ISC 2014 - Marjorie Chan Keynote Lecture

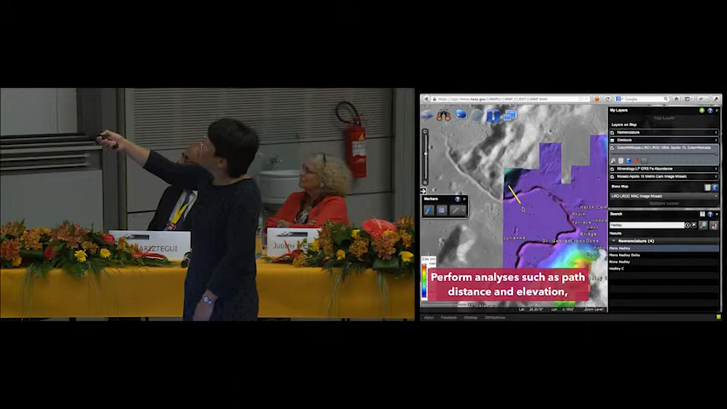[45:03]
And this one will show elevation. It'll just automatically calculate it.
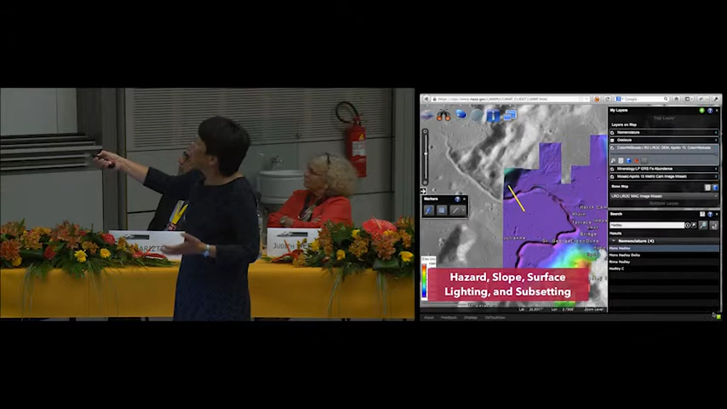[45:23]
They looked at hazards, slope, lighting.